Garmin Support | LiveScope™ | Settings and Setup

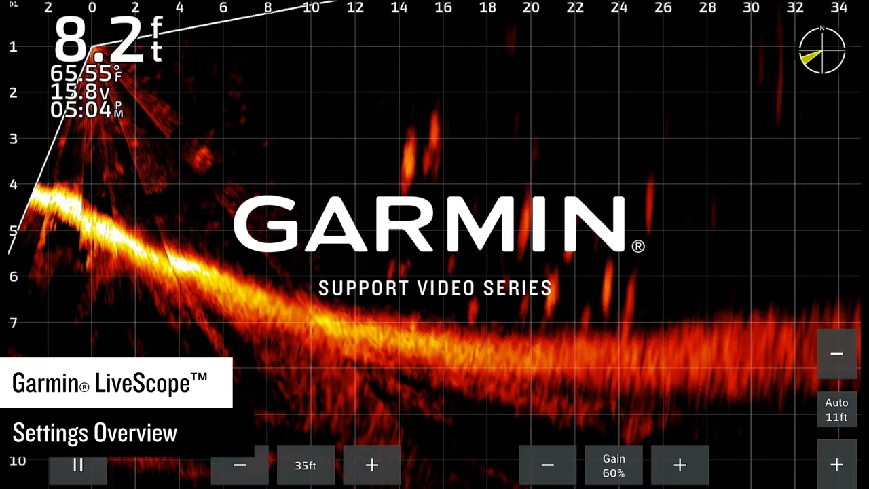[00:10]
On screen: depth 8.2 ft
Today we are going to walk through the basic setup of your Garmin LiveScope system. Almost every time that you go out, the water conditions will be different. This means that your settings for one trip may not work for your next trip. If the LiveScope Sonar image is distorted and normal settings are not resolving the image, you can reset your LiveScope system to default from your LiveScope Sonar page.
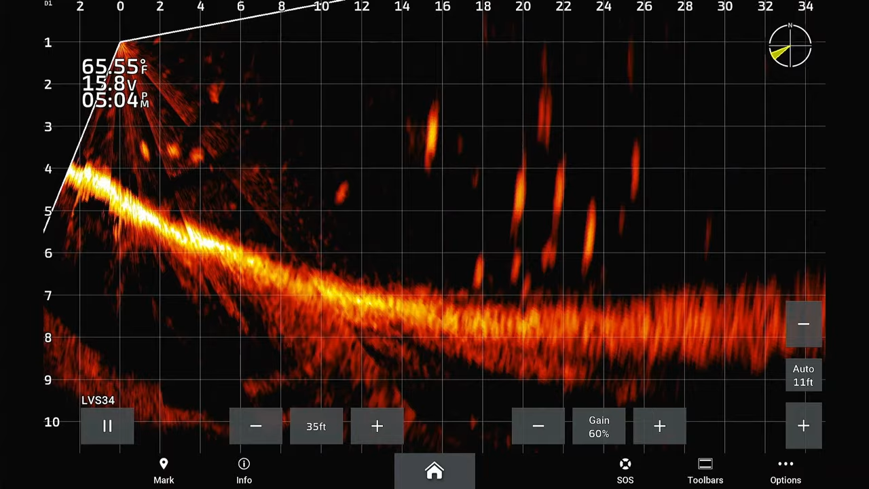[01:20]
On screen: water 65.55°F
AAHRS will only work if the LiveScope Transducer is mounted on a shaft or on the transom of the boat. To calibrate the AAHRS from the LiveScope Sonar page, select Options,
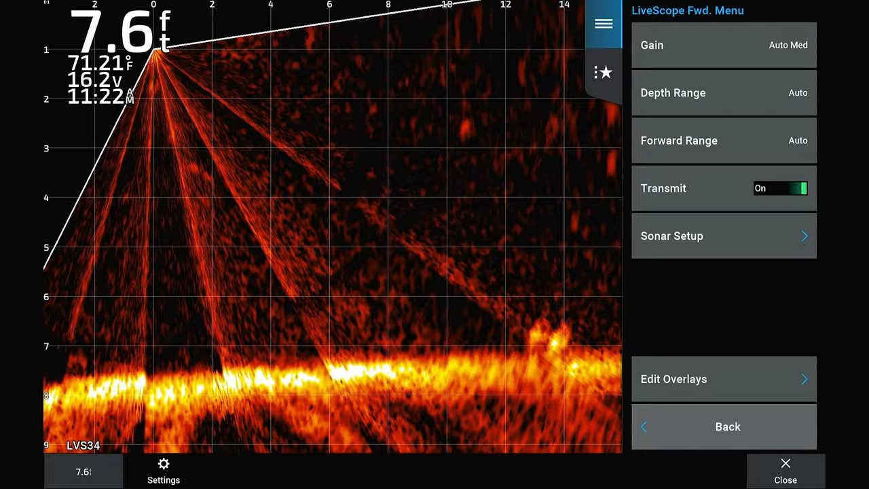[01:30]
On screen: depth 7.6 ft, water 71.21°F
Sonar Setup, Installation,
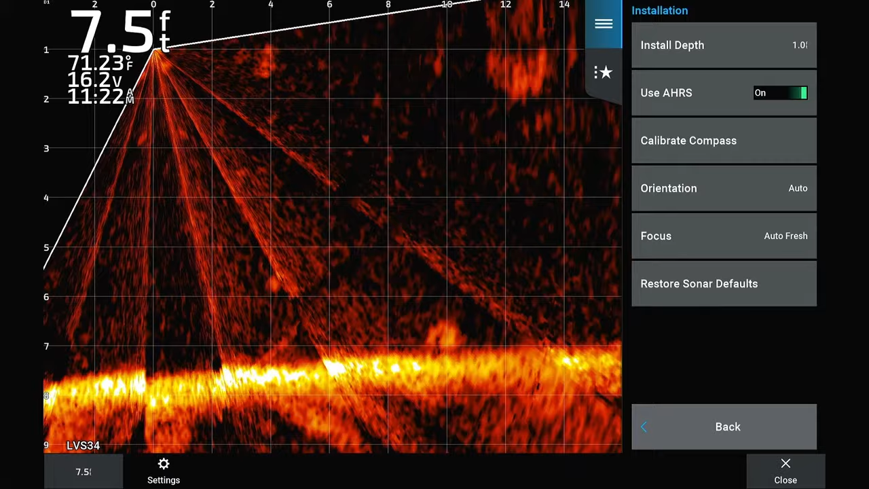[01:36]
On screen: depth 7.5 ft, water 71.23°F
and Calibrate Compass. Then follow the on-screen instructions.
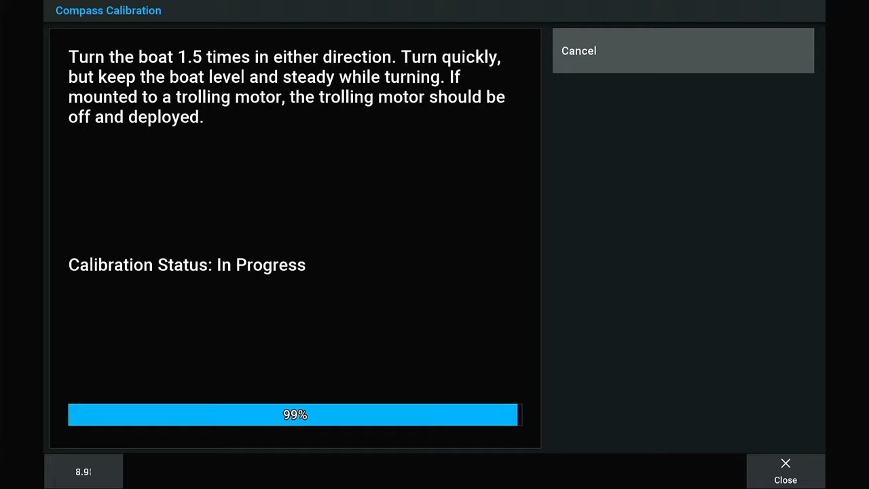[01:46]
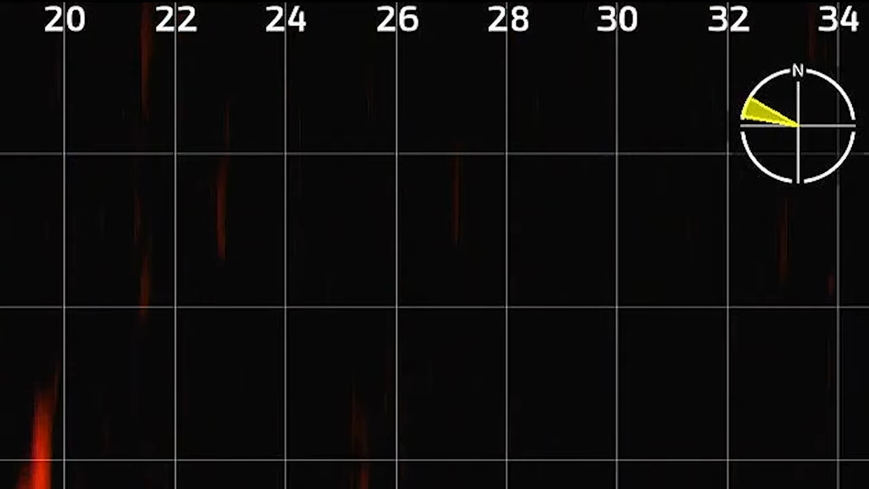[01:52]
Keep in mind this only allows the transducer to choose between orientations, and if you want to know the direction the transducer is pointed in relation to the boat, you will need a separate heading sensor.
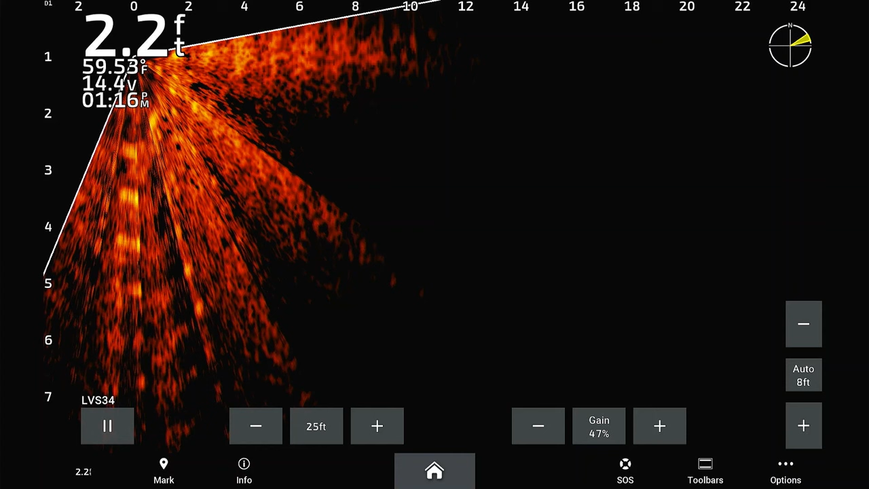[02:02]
On screen: depth 2.2 ft, water 59.53°F
You will need to manually configure the orientation if you have a LiveScope Transducer that is mounted on a trolling motor barrel. This can be done from the LiveScope Sonar page by selecting Options, Sonar Setup, Installation, and Orientation.
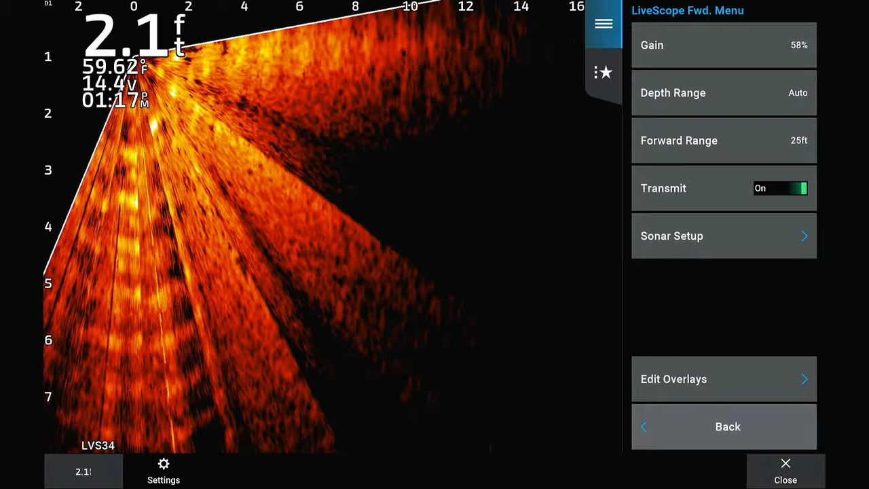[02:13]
On screen: depth 2.1 ft, water 59.62°F
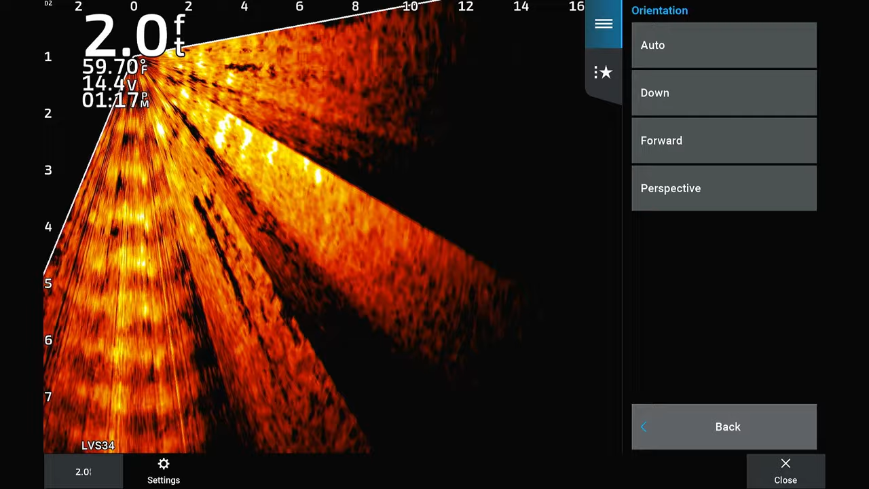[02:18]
On screen: depth 2.0 ft, water 59.70°F
Select either Down or Forward, matching how you have your transducer oriented. You may need to manually configure the orientation
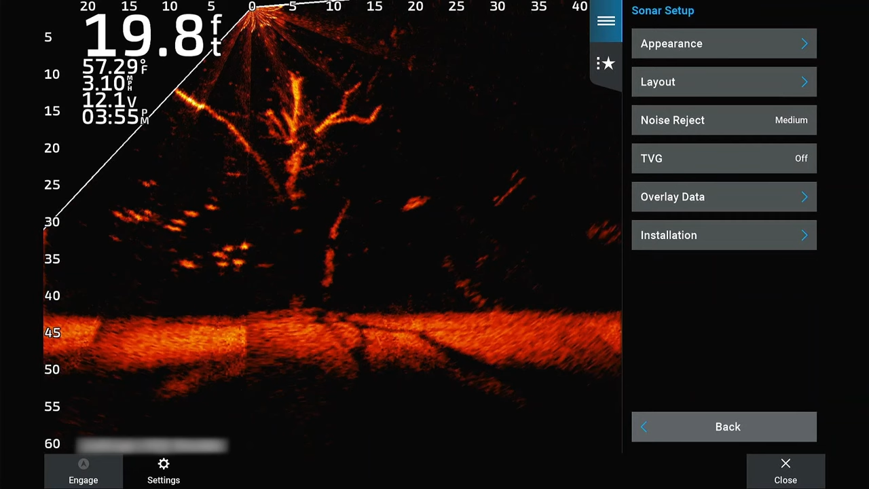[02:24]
On screen: depth 19.8 ft, water 57.29°F, speed 3.10 mph
of the transducer if the AAHRS is not working or calibrating.
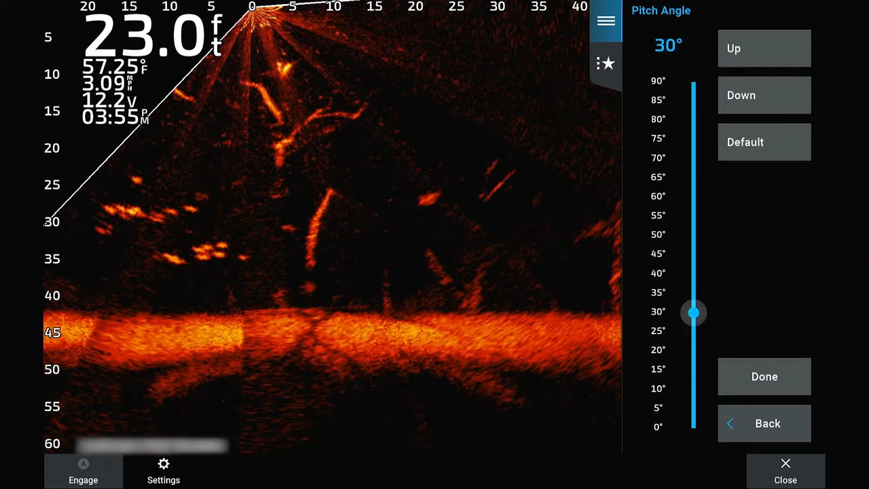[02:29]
On screen: depth 23.0 ft, water 57.25°F
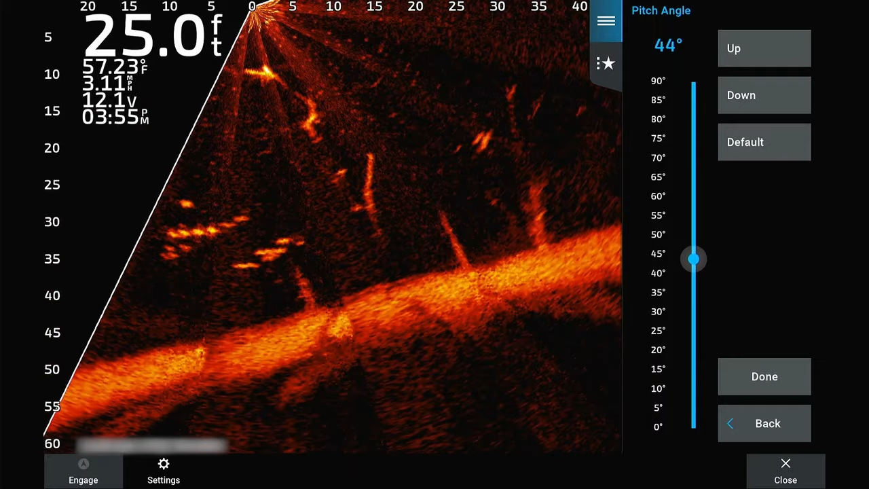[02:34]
On screen: depth 25.0 ft, water 57.23°F
Now test the view using a lure in the path of the beam. Next, you can start adjusting the settings for your current conditions. The first thing we would look at is Interference Levels.
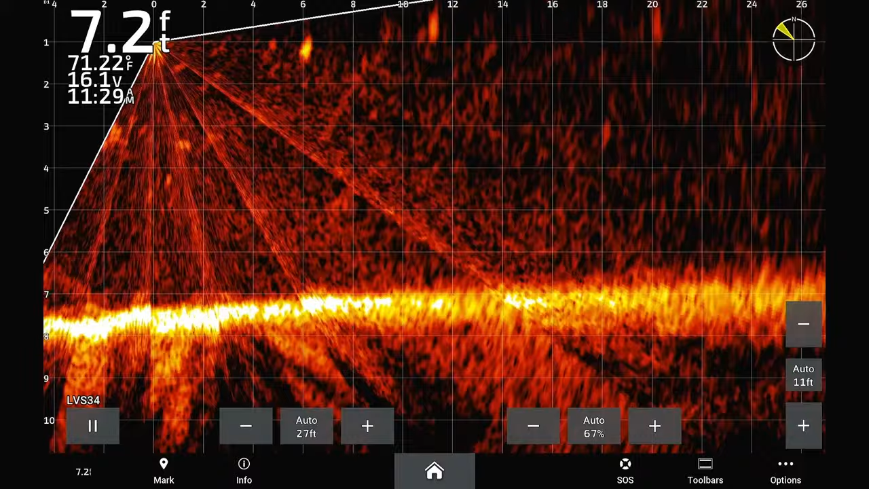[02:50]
On screen: depth 7.2 ft, water 71.22°F
The Noise Reject setting allows us to counteract interference in the image. This setting can be found on the LiveScope Sonar page by selecting Options, Sonar Setup, and Noise Reject. Set Noise Reject to High for high levels of interference. Set Noise Reject to Low or Off for low levels of interference.
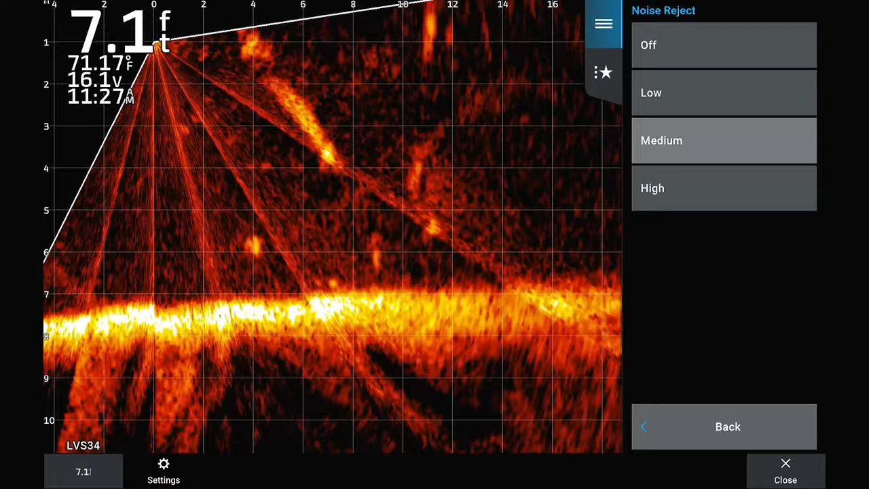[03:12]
On screen: depth 7.1 ft, water 71.17°F
Most often, setting Noise Reject to Medium is the best option. Occasionally, you may see what looks like a starburst in a ring around the transducer. This can hide objects close to the boat. To lessen this starburst, you will want to set the TVG to a higher setting. Ghost Reject lessens the effect of phantom rays and objects appearing on screen due to signals bouncing off the bottom and being incorrectly reflected at the transducer.
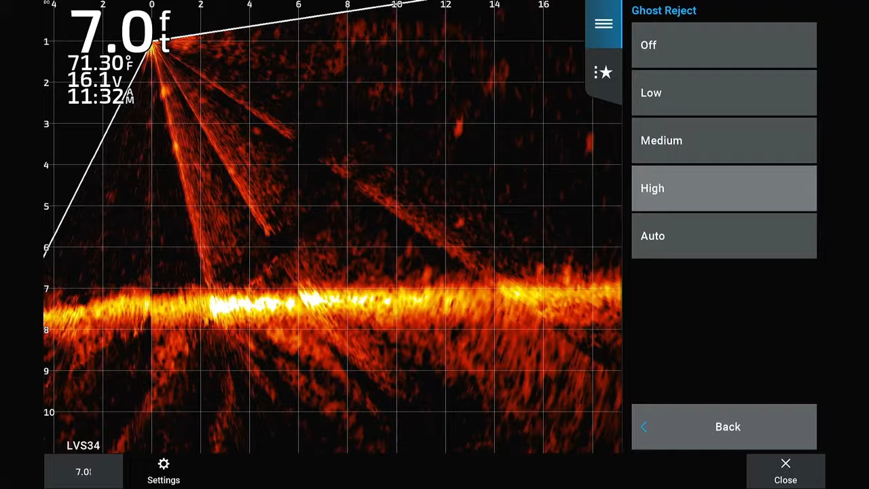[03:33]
On screen: depth 7.0 ft, water 71.30°F
This is especially useful in shallow water with a hard bottom. Gain can be adjusted from the LiveScopes on our page by selecting Options, then Gain. Gain. Too Low of a Gain will erase targets completely, causing them not to appear.
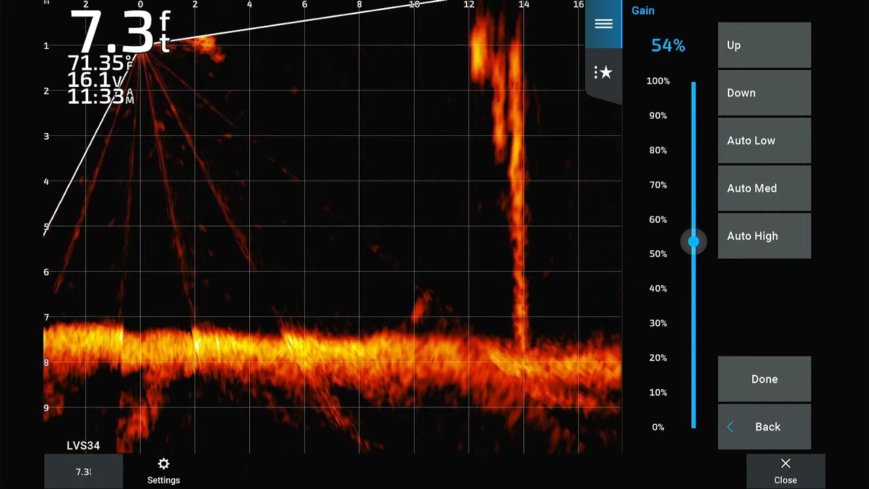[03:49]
On screen: depth 7.3 ft, water 71.35°F
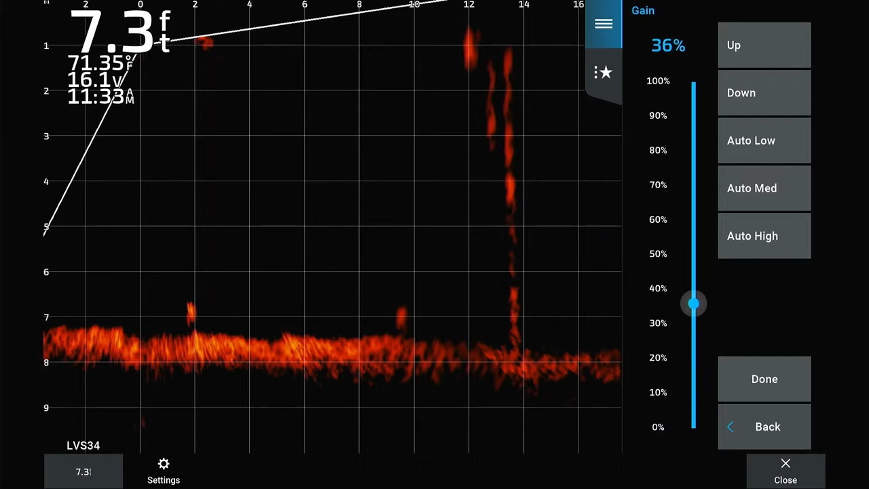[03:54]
On screen: depth 7.3 ft, water 71.35°F
Too High of a Gain will wash out your targets with clutter. Gain. Keep in mind that Range is similar to Gain, where it is more of an individual preference than something that is correct or incorrect.
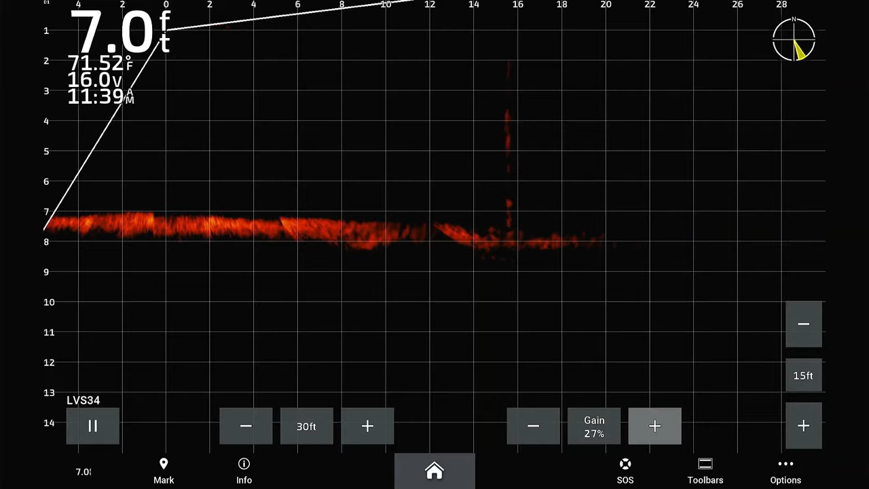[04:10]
On screen: depth 7.0 ft, water 71.52°F
Depth can also affect Gain. Deeper water will require a higher gain setting, while shallower water will require a lower gain setting.